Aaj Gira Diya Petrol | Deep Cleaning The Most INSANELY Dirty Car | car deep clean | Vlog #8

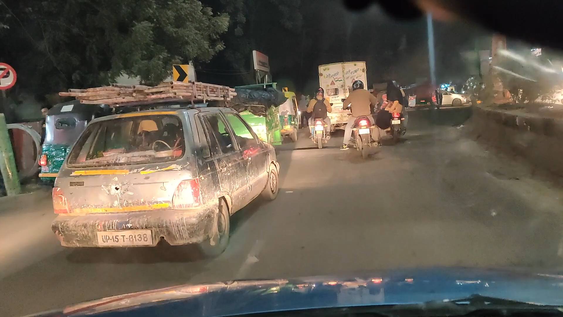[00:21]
बुराई हाल कर रही है, कौन सी गाड़ी है, किसकी है?